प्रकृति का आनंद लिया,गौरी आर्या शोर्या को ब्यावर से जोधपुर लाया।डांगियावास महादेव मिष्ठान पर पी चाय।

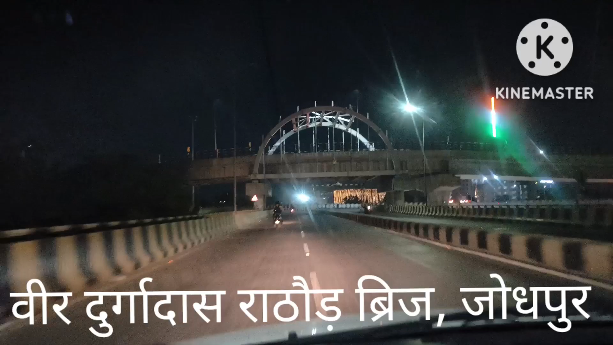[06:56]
ये दोस्तों वीर दुर्गादास राठौड़ ब्रिज, अब चल रहे हैं अपन इसके ऊपर से, जाएंगे सरदारपुरा की तरफ।